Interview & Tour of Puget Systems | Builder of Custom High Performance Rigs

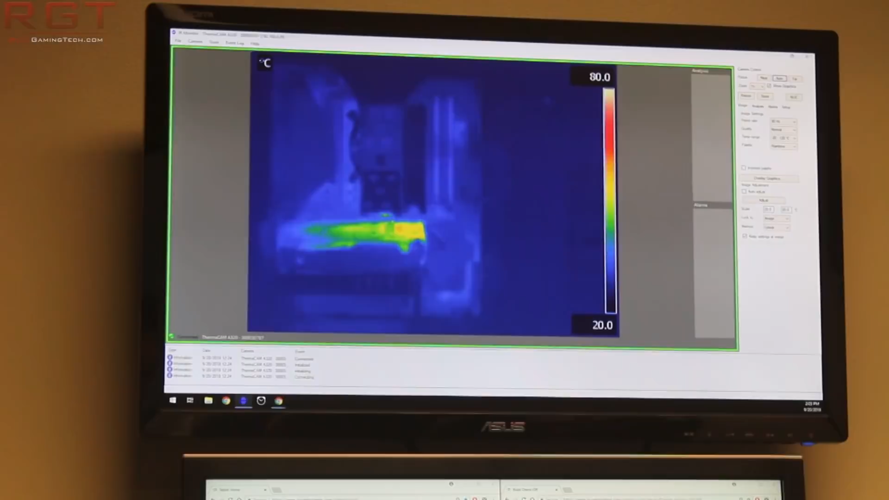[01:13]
So they have laboratories where they use thermal cameras to see the flow of heat in any hot pockets in the system of air. They also have rigorous testing procedures, and honestly speaking, it was really cool to get to check out their facilities.
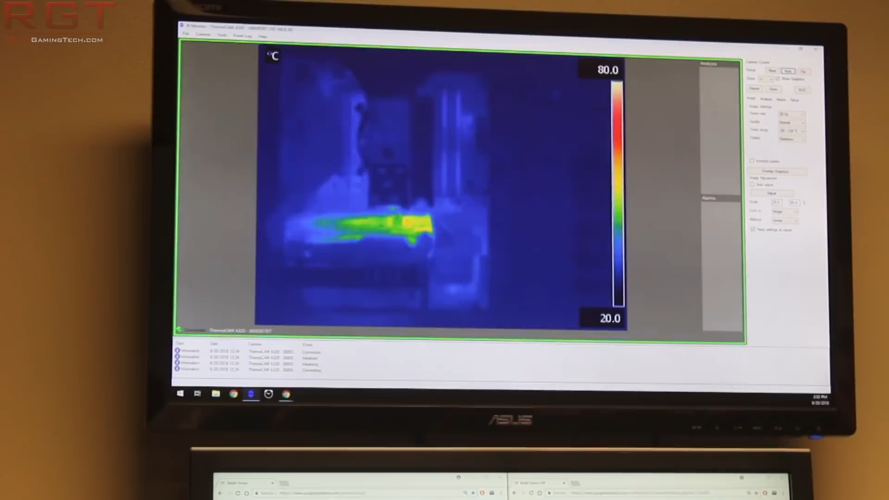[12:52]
On screen: scale top 80.0°C, scale bottom 20.0°C
you know, the VRMs are faulty or whatever, and it's putting out way more heat than what it should be. Or, you know, maybe there's an issue with the motherboard. And I think that's really cool that you, uh, do that. Yeah. Thanks.